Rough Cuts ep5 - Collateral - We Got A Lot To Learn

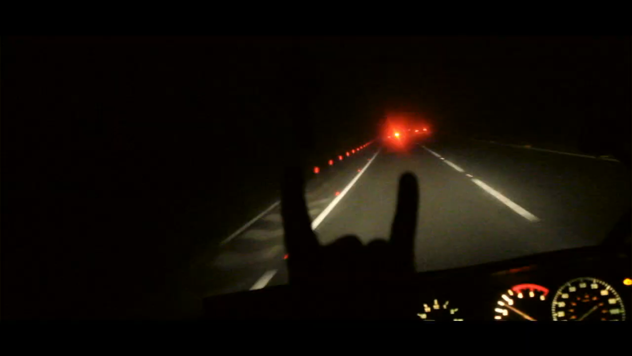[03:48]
The Royal Mail van says it's limited to 70, but I swear it's about 40.